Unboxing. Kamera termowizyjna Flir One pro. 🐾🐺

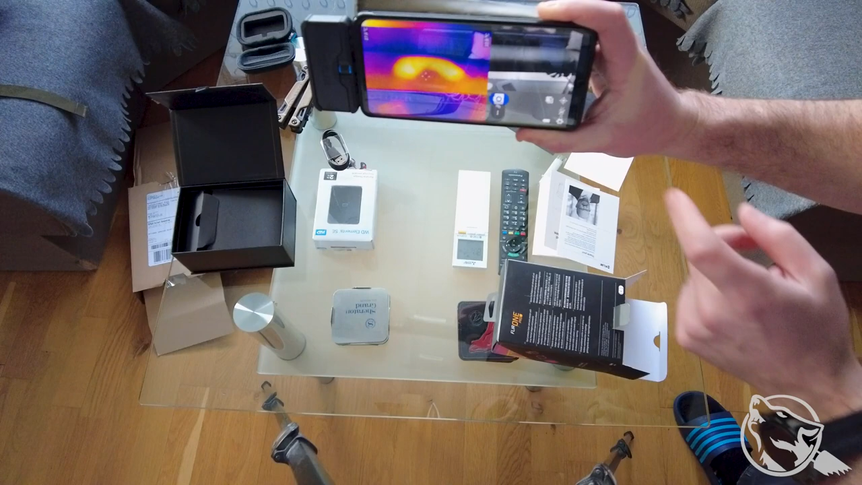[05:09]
O, jest obrazek, obrazek, obrazek. O, widać, gdzie siedziałem.
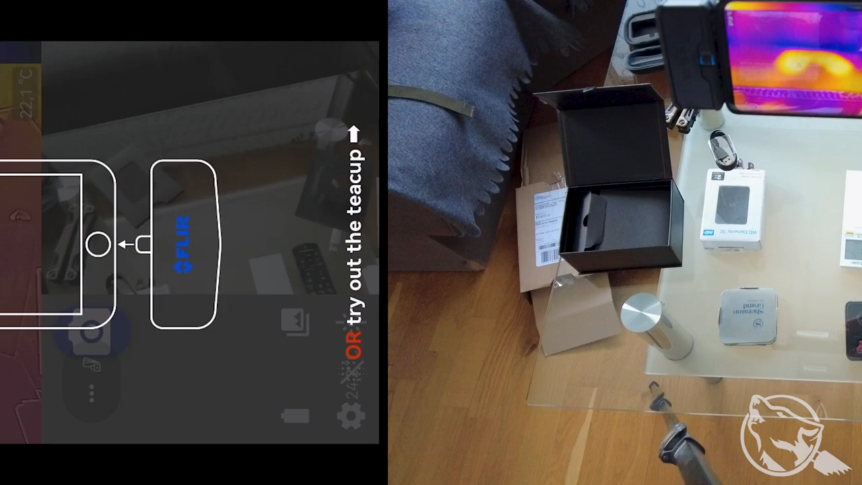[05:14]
Z mikrofonem. O, aplikacja się wysypała z wrażenia.
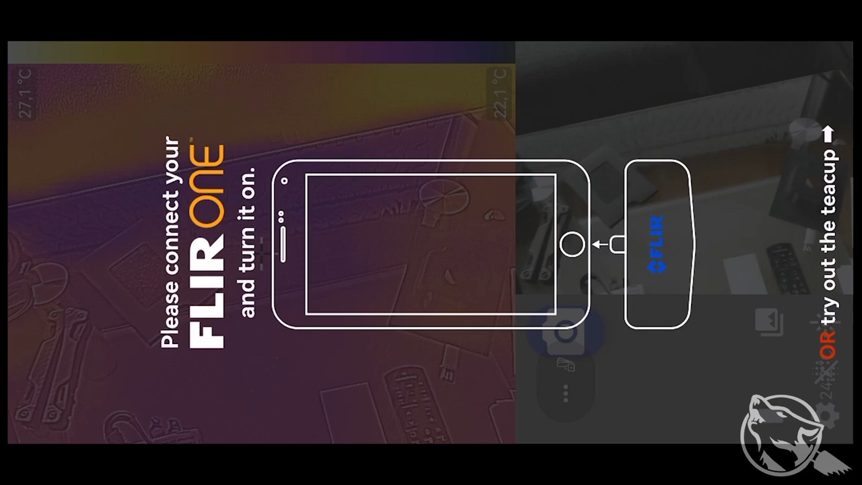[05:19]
Ciekawostka. A nie, jest. Z nagrywaniem.
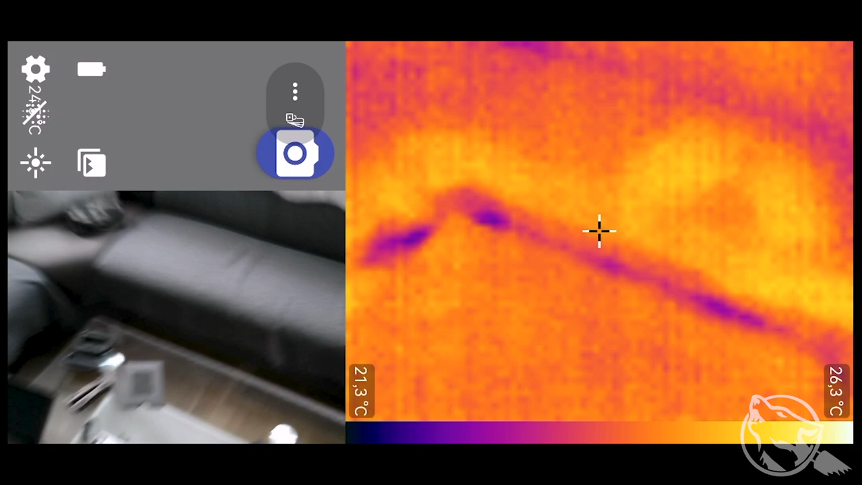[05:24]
On screen: scale top 26.3°C, scale bottom 21.3°C
To teraz jesteśmy w telefonie.
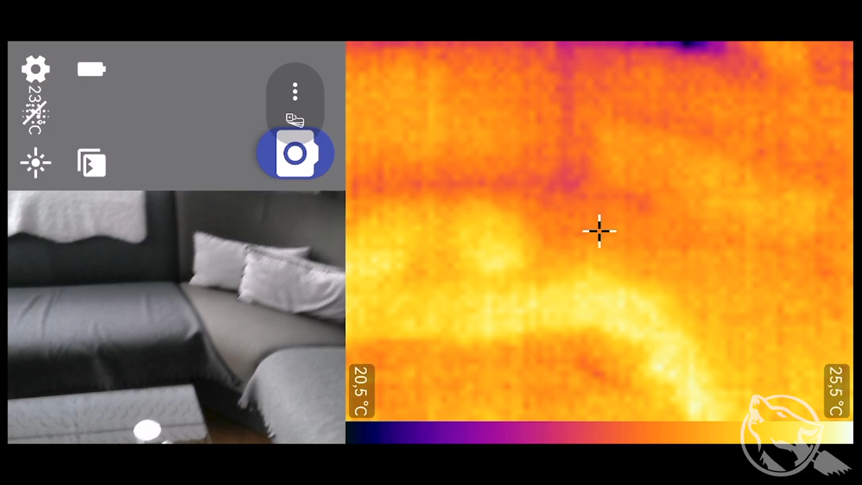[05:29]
On screen: scale top 25.5°C, scale bottom 20.5°C
Może być dziwnie z tymi wszystkimi, że tak powiem. Tutaj co się świeci?
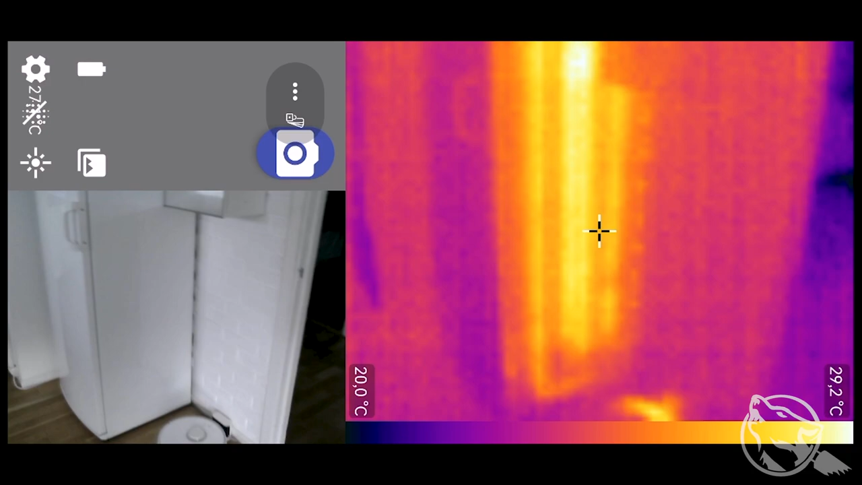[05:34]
On screen: scale top 29.2°C, scale bottom 20.0°C
Zamrażarka. Siem świeci.
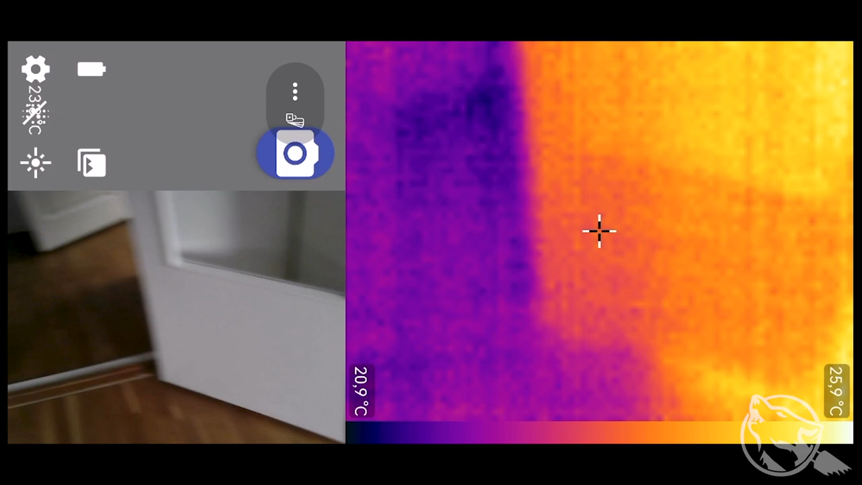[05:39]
On screen: scale top 25.9°C, scale bottom 20.9°C
Tutaj co się świeci? Grzejący się odkurzacz, który jest na ładowarce.
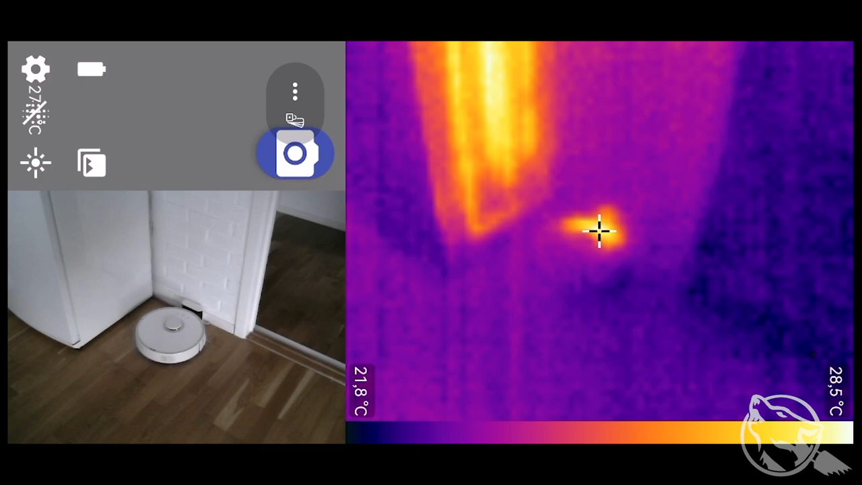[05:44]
On screen: scale top 28.5°C, scale bottom 21.8°C
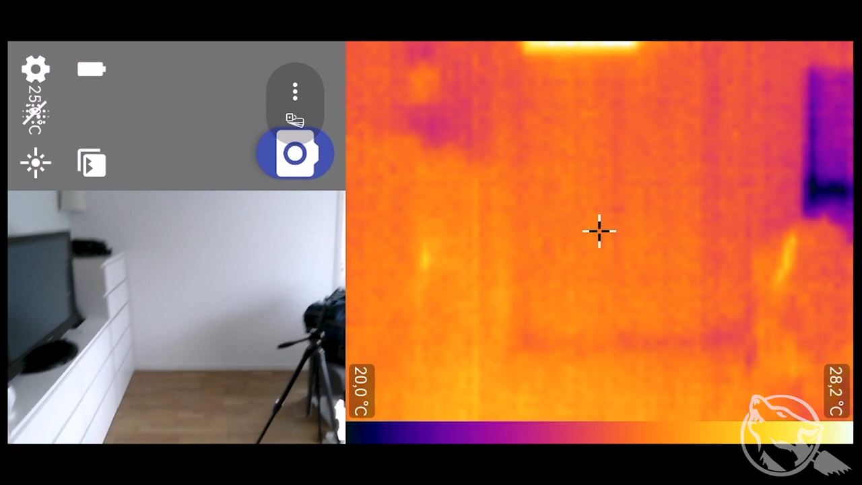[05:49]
On screen: scale top 28.2°C, scale bottom 20.0°C
Tutaj będzie ściana z pompą ciepła. No to tam, aha, musi się przystroić. No to pompa ciepła to tam smaży. 28.
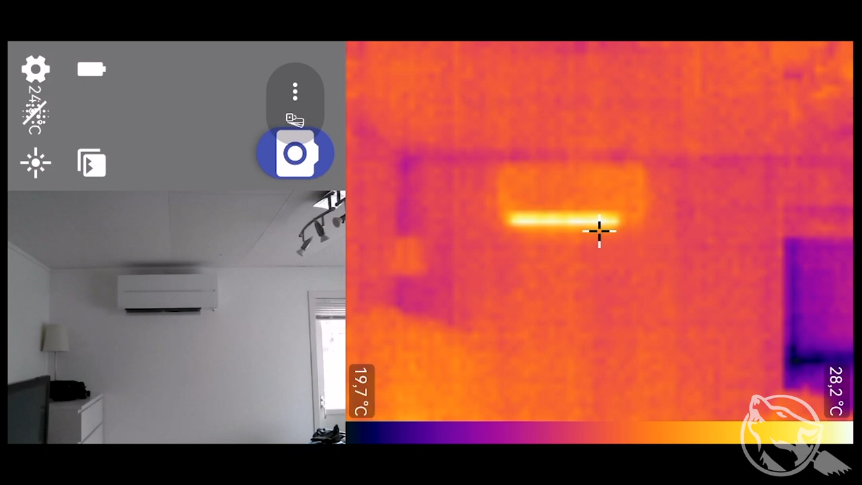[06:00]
On screen: scale top 28.2°C, scale bottom 19.7°C
I on tutaj ma teraz jakby w zasięgu pola widzenia. 19,6 najchłodniej.
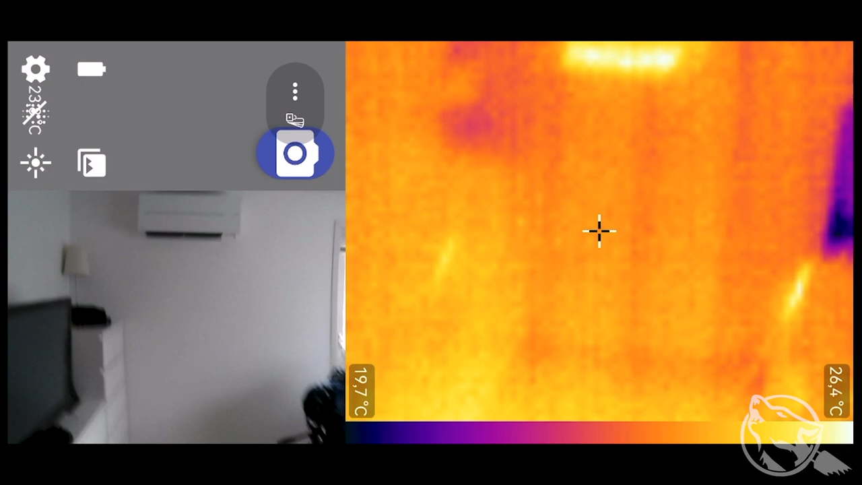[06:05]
On screen: scale top 26.4°C, scale bottom 19.7°C
Co tam było, mam nadzieję, widać.
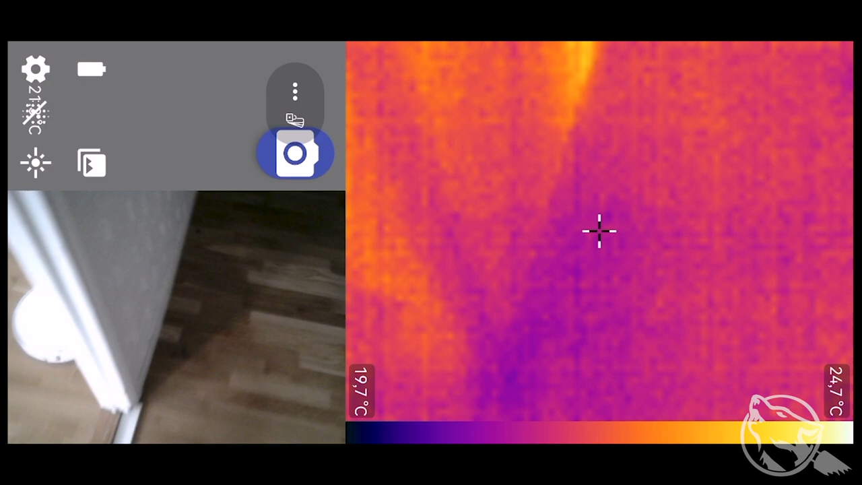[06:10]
On screen: scale top 24.7°C, scale bottom 19.7°C
Aha, i przechodzimy sobie. Hehe, schody. No, tu przy drzwiach tu widać, jaka tu zimnica. Względna.
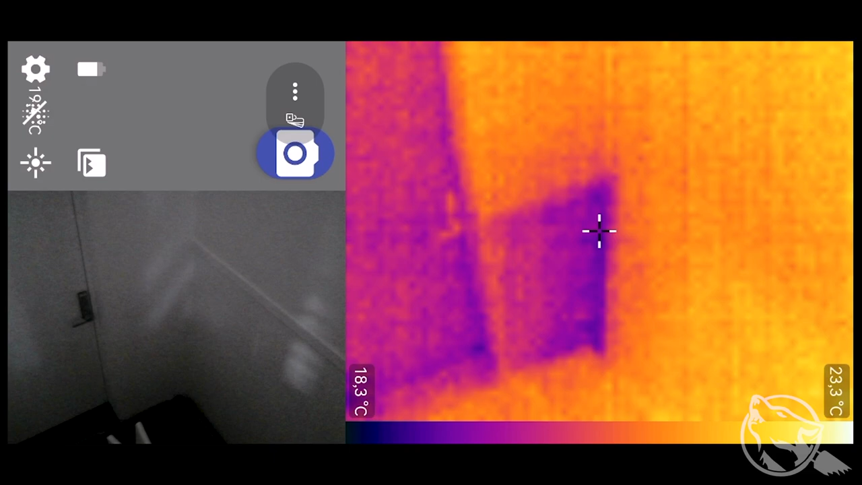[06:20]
On screen: scale top 23.3°C, scale bottom 18.3°C
18,3 najchłodniej. Zobaczymy sobie na podłogówkę.
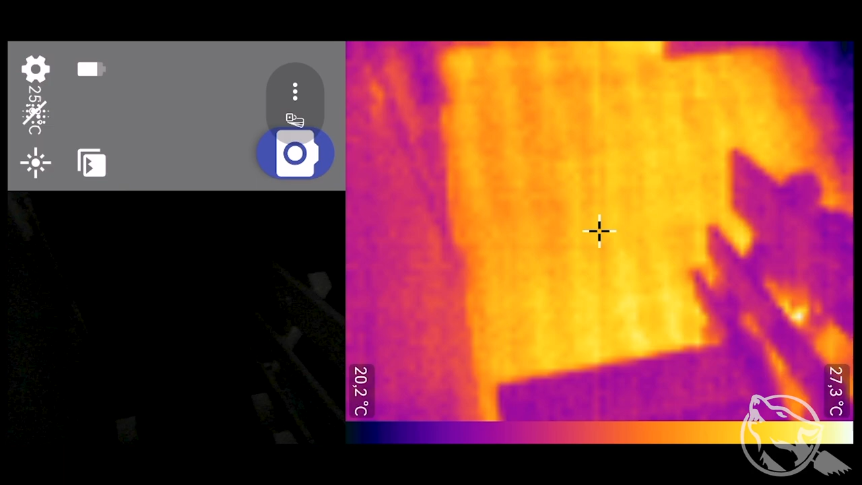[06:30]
On screen: scale top 27.3°C, scale bottom 20.2°C
Włączam może światło. Co prawda tutaj syf jest, bo tutaj jeszcze kupa rzeczy różnych leży. Ale widać właśnie, jak jest poprowadzona podłogóweczka.
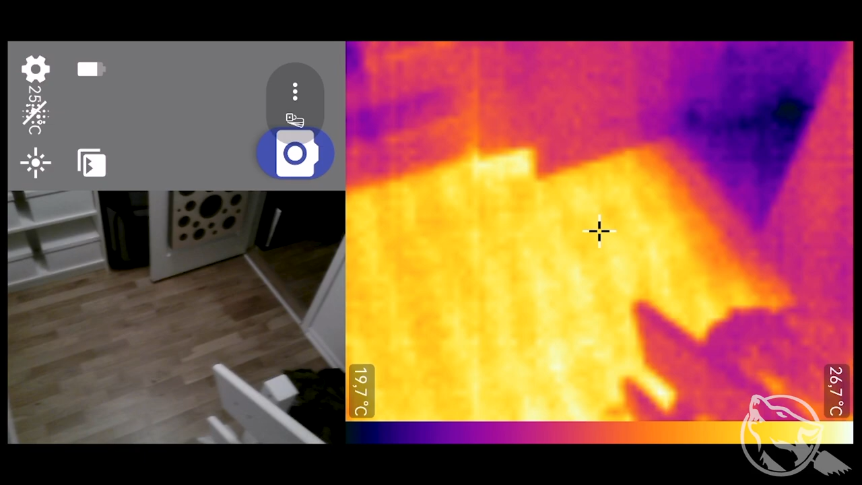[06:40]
On screen: scale top 26.7°C, scale bottom 19.7°C
I gdzie sobie tam leży. Przełącznik zapewne też będzie. O, termostat świeci. Ciepły.
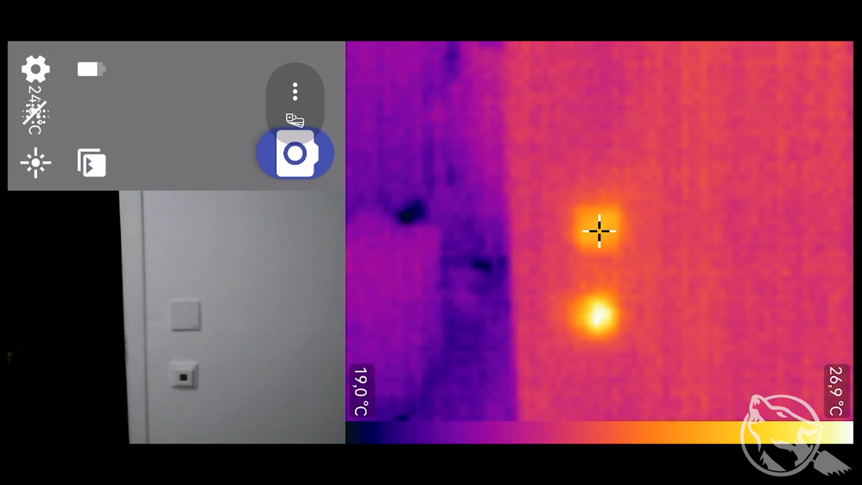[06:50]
On screen: scale top 26.9°C, scale bottom 19.0°C
Włącznik też świeci ciepły. Jeszcze można, jak tutaj serwer.
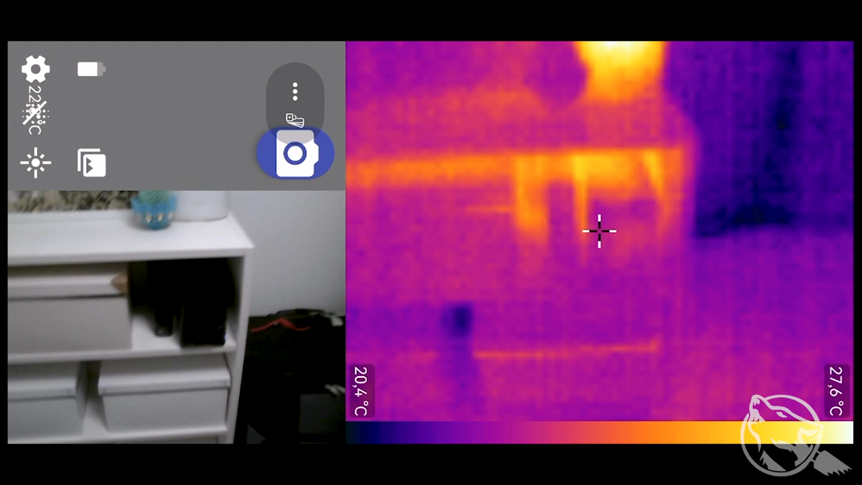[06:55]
On screen: scale top 27.6°C, scale bottom 20.4°C
Serwer, router smaży.
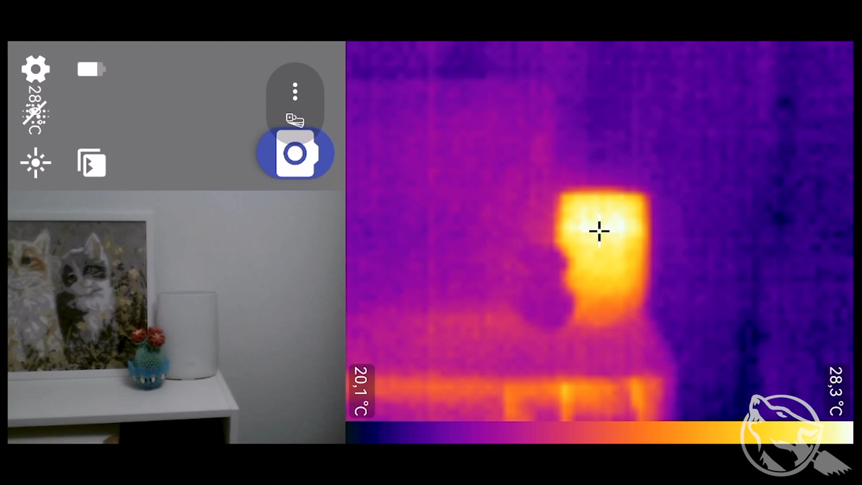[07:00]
On screen: scale top 28.3°C, scale bottom 20.1°C
28 stopni. A najchłodniej jest gdzieś 20,19.
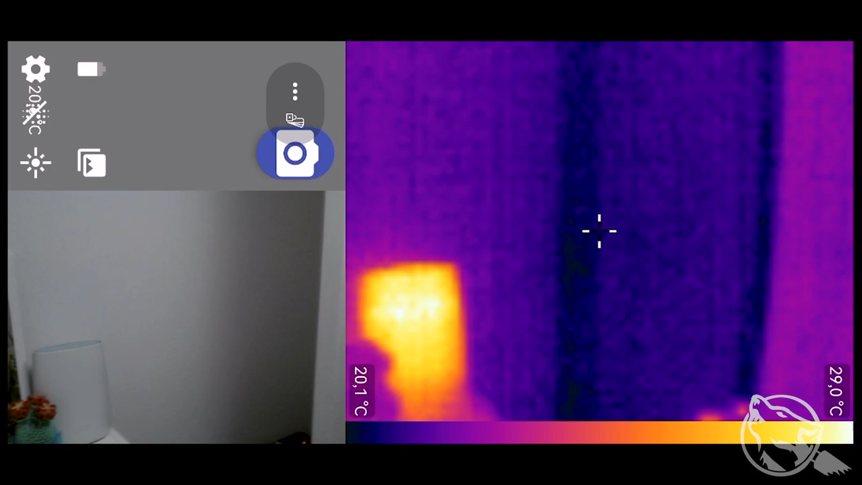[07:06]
On screen: scale top 29.0°C, scale bottom 20.1°C
Oczywiście zawsze w rogach jest zimnica. Zobaczmy w łazience.